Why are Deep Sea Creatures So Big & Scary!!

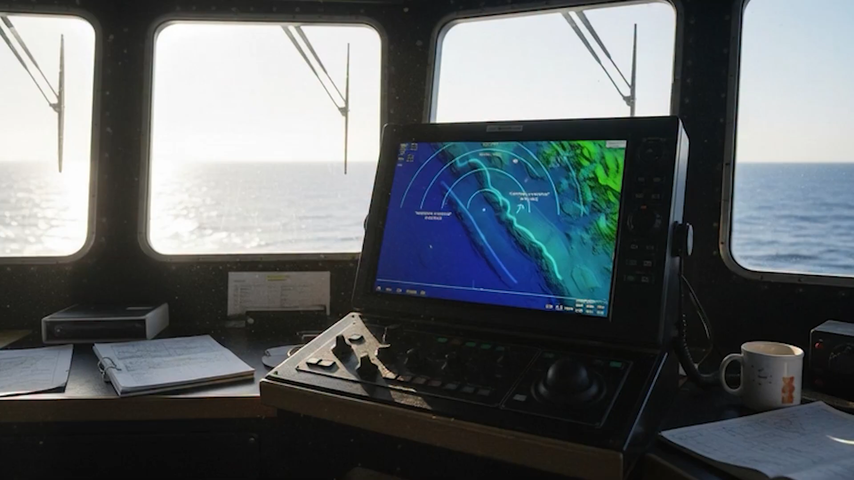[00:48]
Recently, deep-sea sonar has recently picked up undulating shapes longer than any living creature known to science.
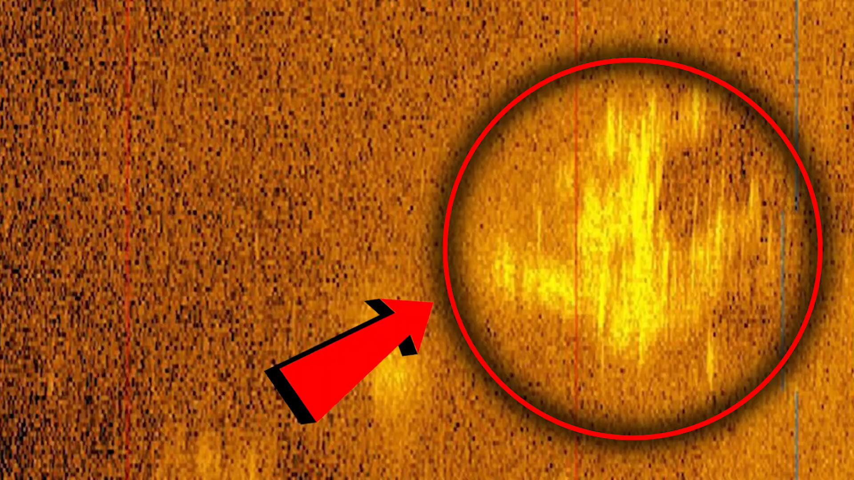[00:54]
No camera has ever captured them clearly, just long, sinuous shadows moving through trenches too deep for submersibles.
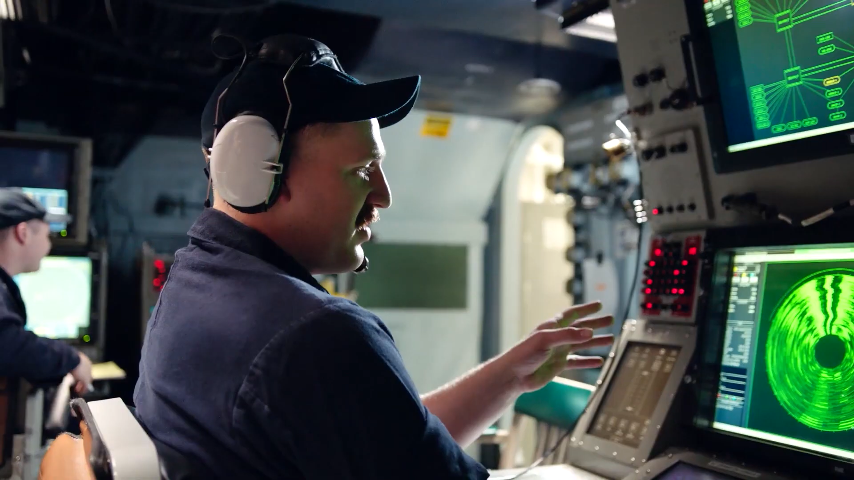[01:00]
Some researchers think it's a glitch, or maybe pressure interference, but others notice a disturbing pattern.
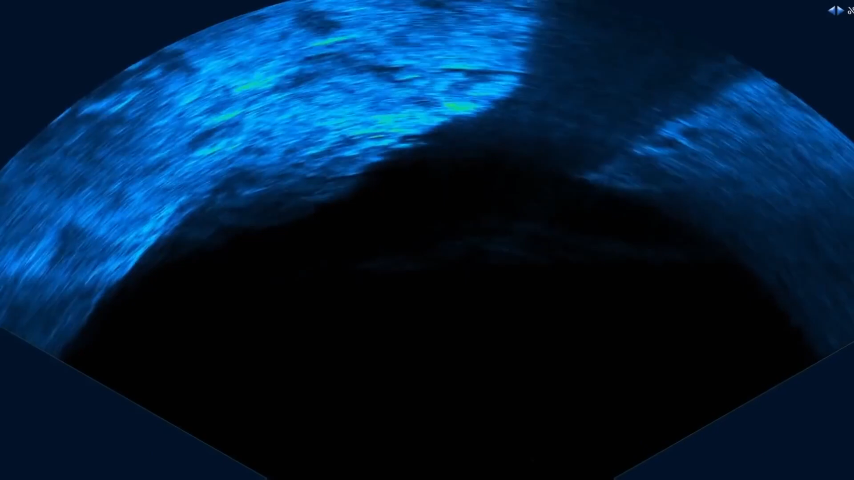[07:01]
Something bigger. A moving shadow deeper than any known shark could survive.